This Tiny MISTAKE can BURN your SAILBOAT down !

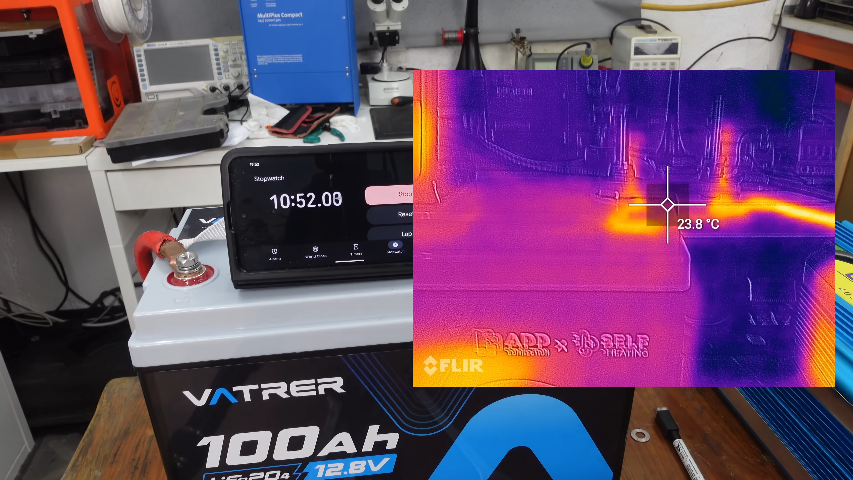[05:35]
On screen: spot 23.8°C
This camera makes it look like it's much hotter than it is, but it's only at 40 degrees Celsius. My hands are hotter than this cable. So yeah, this is connection made directly to the bus bar.
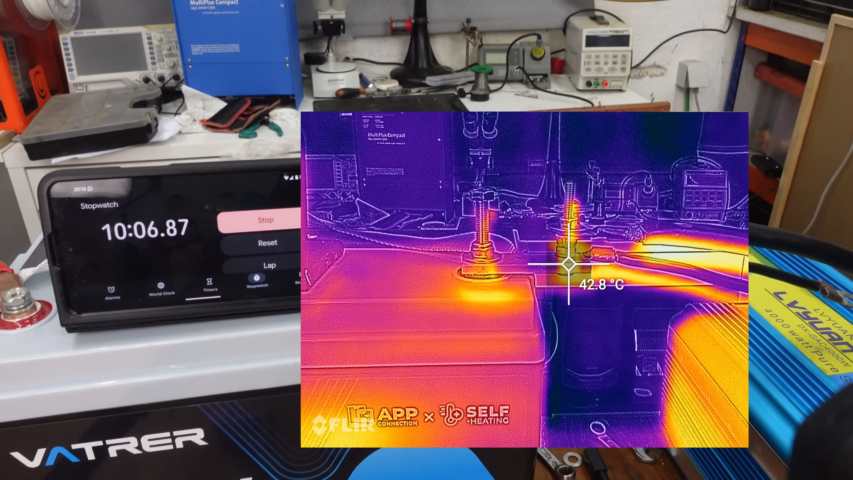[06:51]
On screen: spot 42.8°C
We are at 42.2 degrees Celsius. As you can see, these connections are not the same thing.